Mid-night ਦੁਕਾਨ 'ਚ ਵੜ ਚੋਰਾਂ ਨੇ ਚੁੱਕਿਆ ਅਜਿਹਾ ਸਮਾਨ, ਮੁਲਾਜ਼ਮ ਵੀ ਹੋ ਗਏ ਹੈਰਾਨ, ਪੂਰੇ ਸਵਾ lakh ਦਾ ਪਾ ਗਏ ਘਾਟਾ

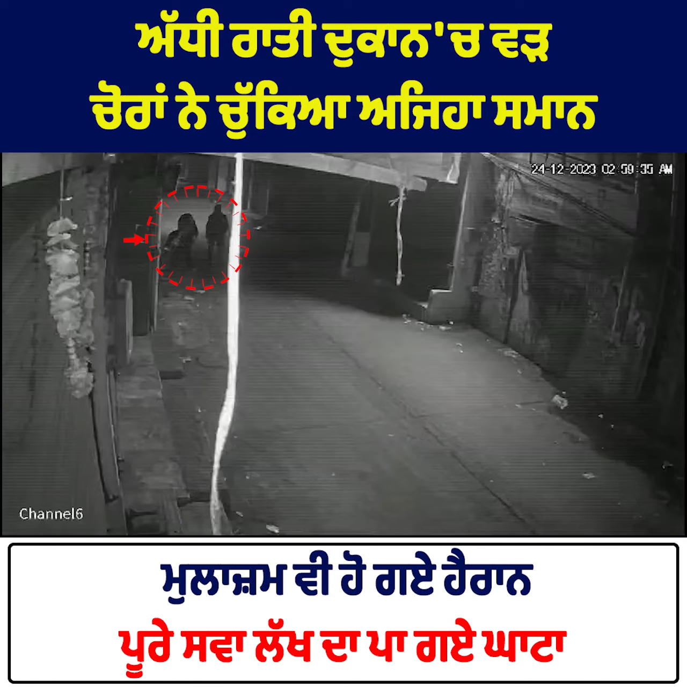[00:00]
ਡੇਢ ਲੱਖ ਦੇ ਸੀਟਾਂ ਚੱਕ ਕੇ ਲੈ ਗਏ ਸਾਰੇ।
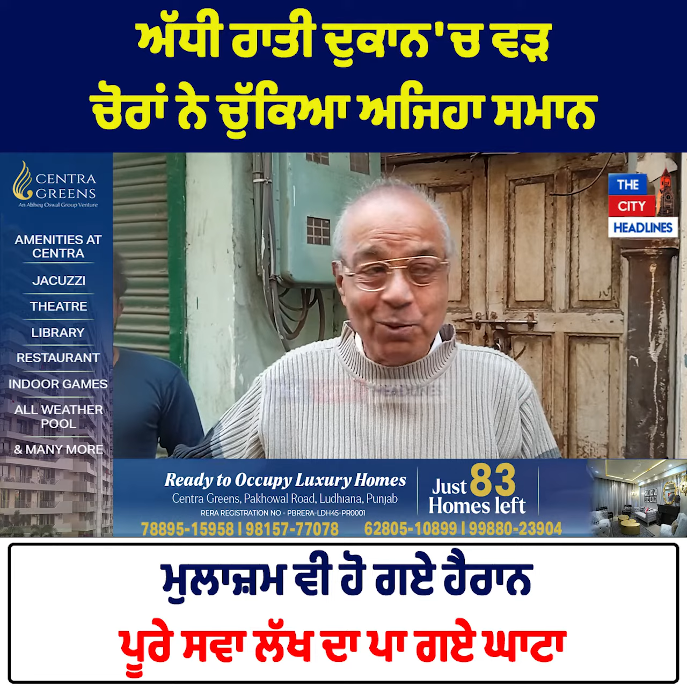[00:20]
ਉਹ ਘਿਓ ਵਾਲੇ ਆਉਂਦੇ ਹੈਗੇ ਆ, ਉਹਨੇ ਫੋਨ ਕੀਤਾ, ਸ਼ਟਰ ਟੁੱਟਾ ਹੋਇਆ ਜੀ ਆ ਜਾਓ।
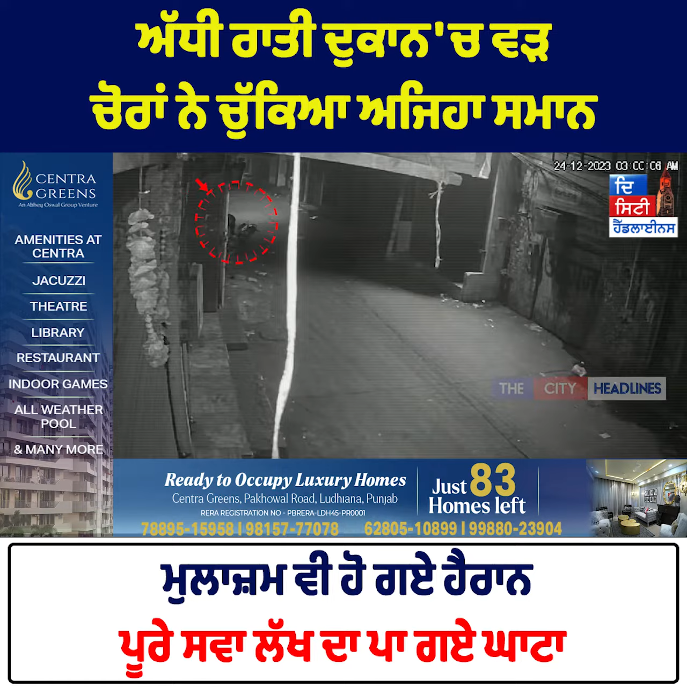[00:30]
ਤੇ ਕਿੰਨੇ ਕੁ ਵਜੇ ਆਏ? ਕਿੰਨੇ ਵਜੇ ਆਏ ਆ ਜੀ? ਕਿੰਨੇ ਕੁ ਬੰਦੇ ਸੀ? ਦੋ ਬੰਦੇ ਸੀਗੇ ਮੋਟਰਸਾਈਕਲ।